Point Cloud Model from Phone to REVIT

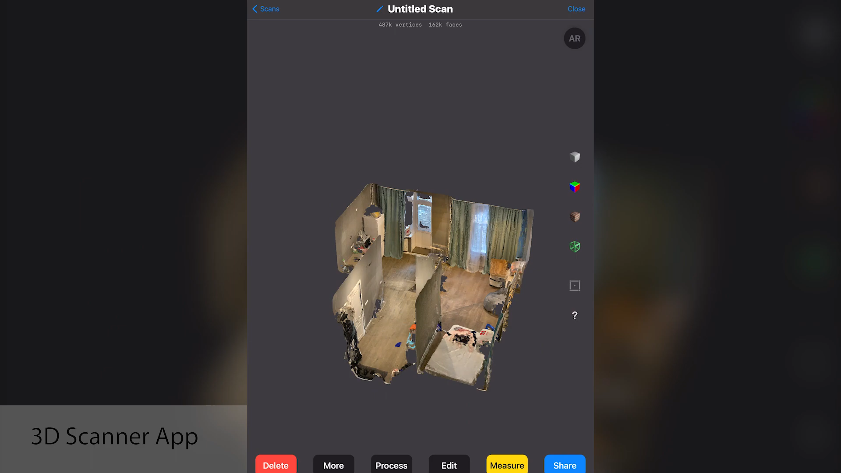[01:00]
I will leave the name of this application and as you can see here is
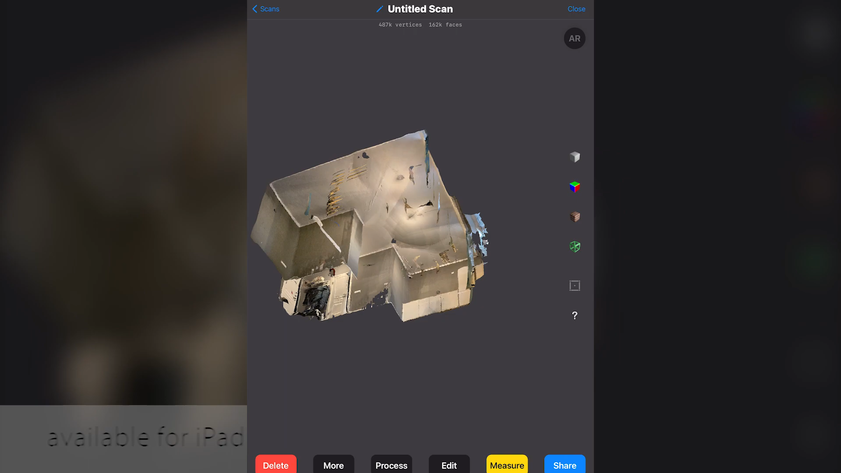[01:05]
my 3D scanning by which I did by iPod.
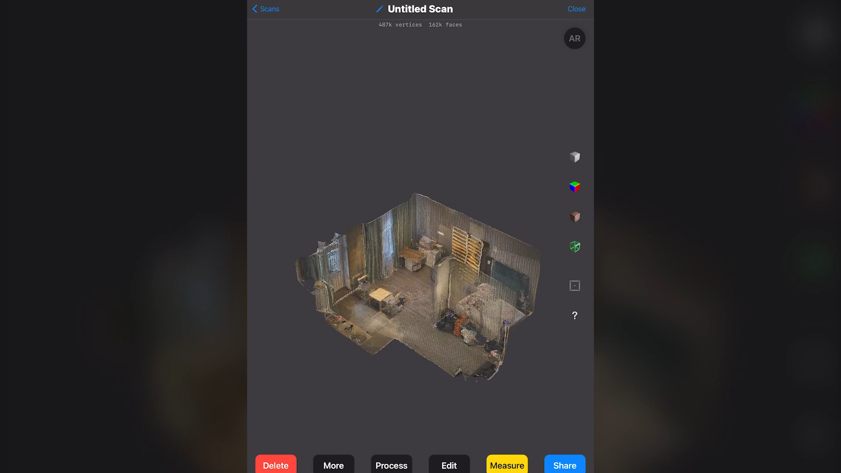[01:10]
And now we will just transfer our model like a point cloud.
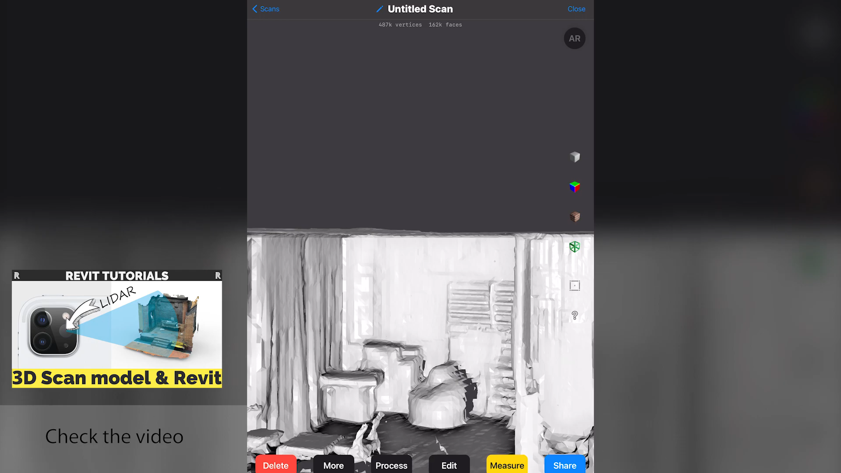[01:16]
You can see it here is the my network of my model and this is not pretty nice quality because I was rush anyway.
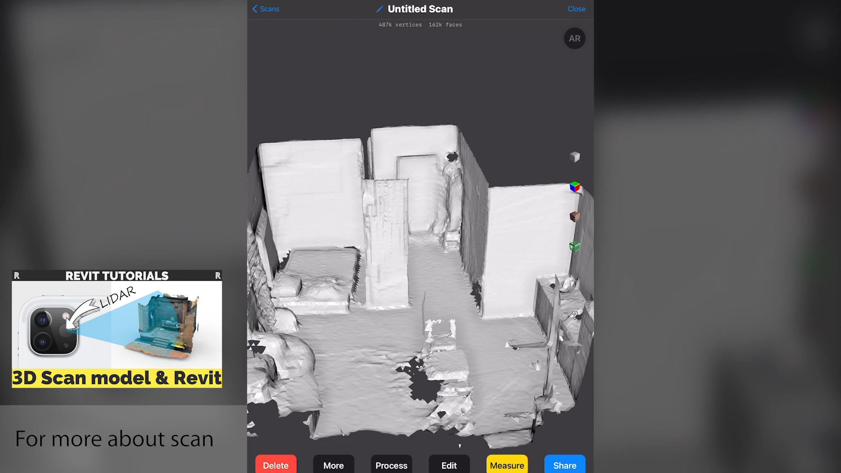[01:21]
I want to just make this model and as you can see let's share this model.
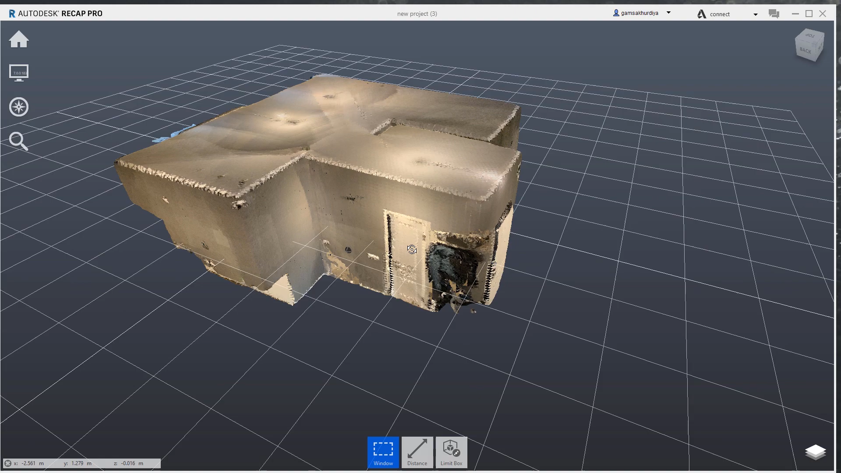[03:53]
You can say no. This is not point cloud model. This is just a 3d model.
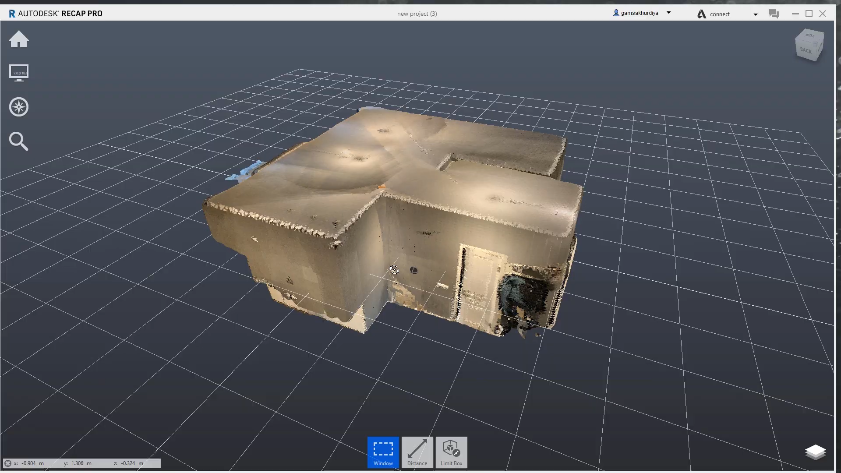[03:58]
No. Let's see it. If you will go closely.
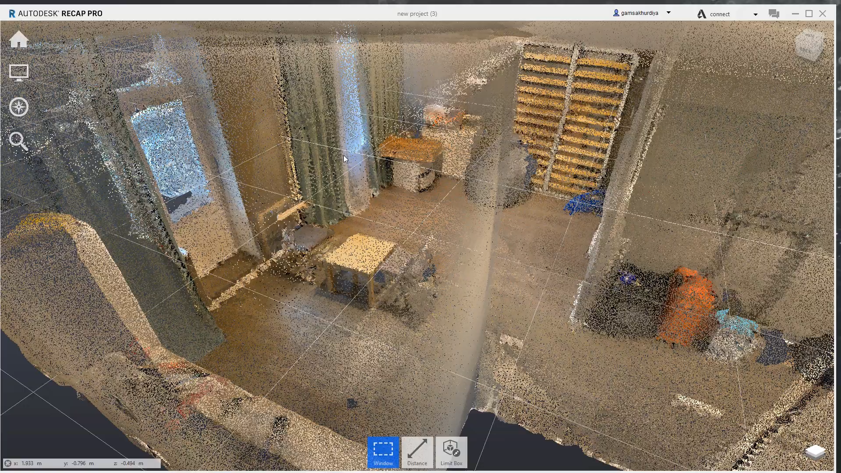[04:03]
You will see each dot have own color. And it's pretty nice looking inside.
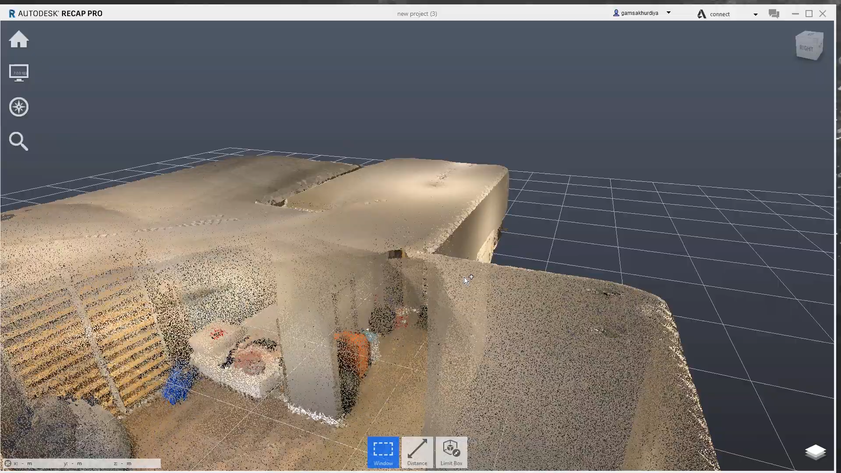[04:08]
So you can go inside.
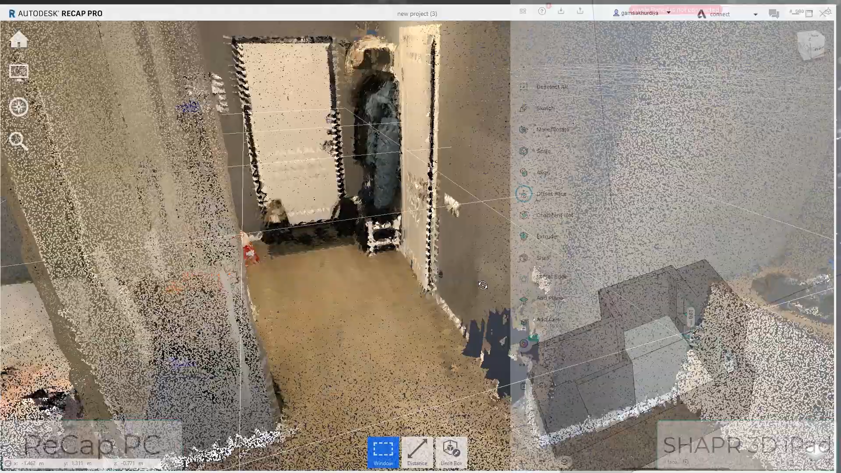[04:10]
I already did the measurements by the another tool.
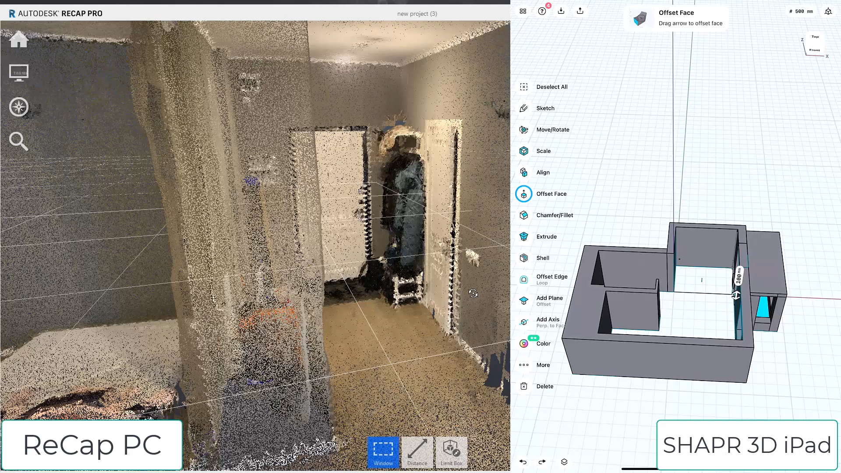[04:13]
And we can just for example compare it. I will use the distance. I want to measure distance for example from this wall to that one. But I want to make it orto. Let me make the orto. No. I just want to make the orto. Why? Because I want to know this will be really straight.
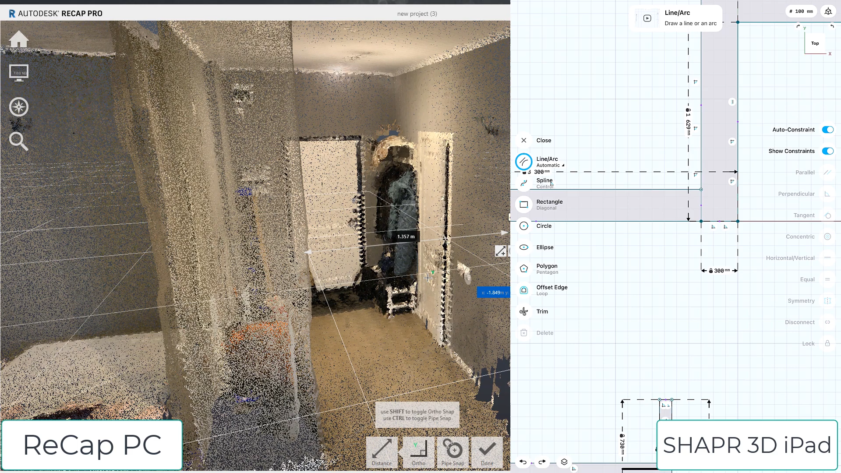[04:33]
And here's the number on the left side. And you can see the number on the right side.
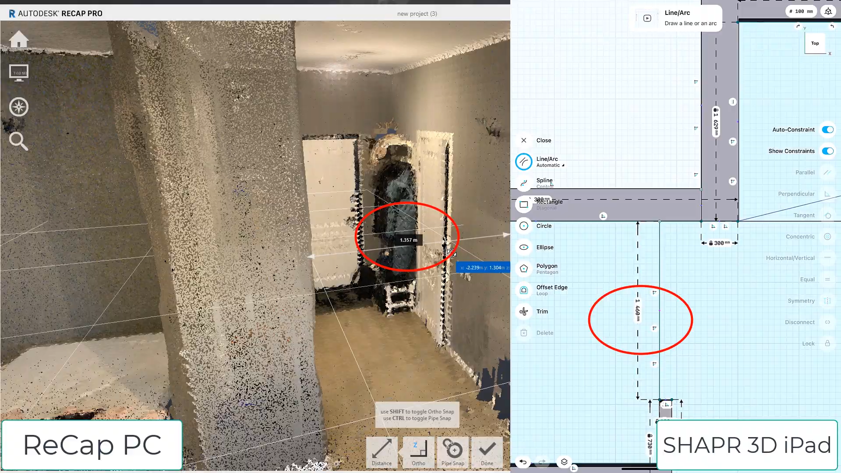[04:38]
So as you can see it's pretty pretty close.
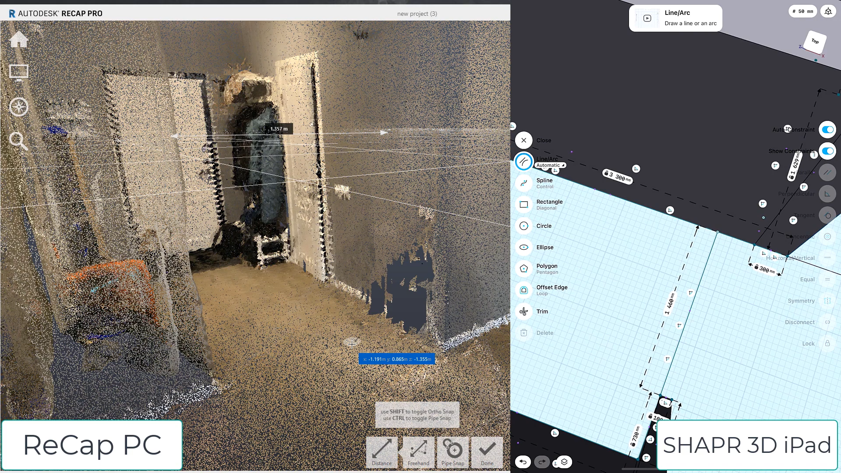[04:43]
Which is best check for example the floor. And as you can see here is the distance. 2.729.
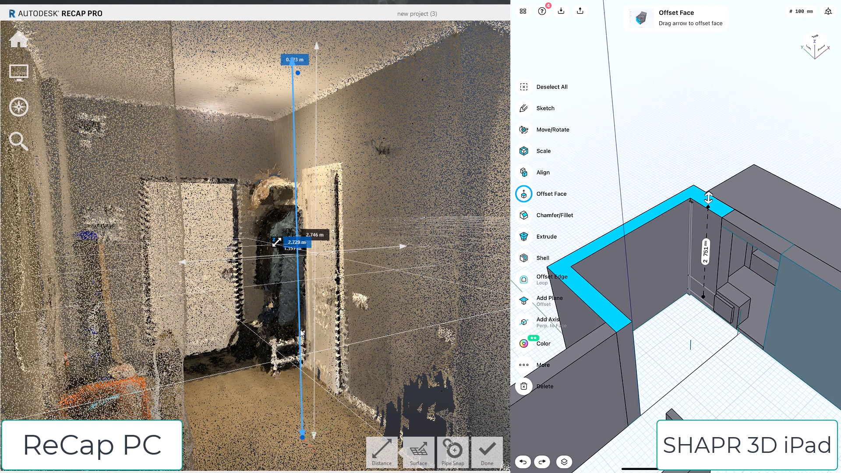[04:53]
This is much pretty close with the my real model. But okay. We are using the rack up. This is nice.
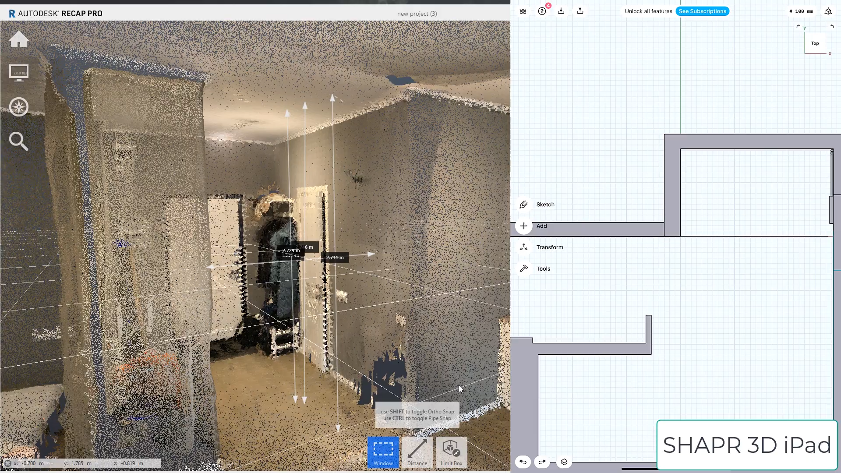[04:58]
We can measure here. We can use the head for example limit block.
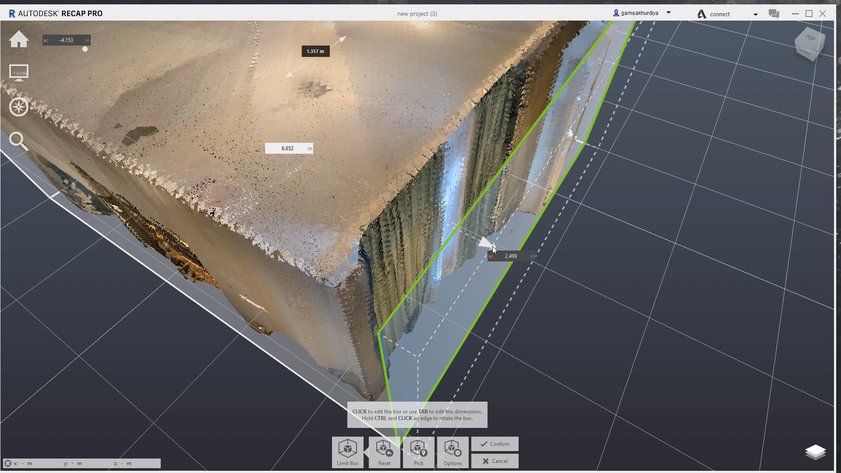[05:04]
We can make it smaller for example. We can clean up our model if we want.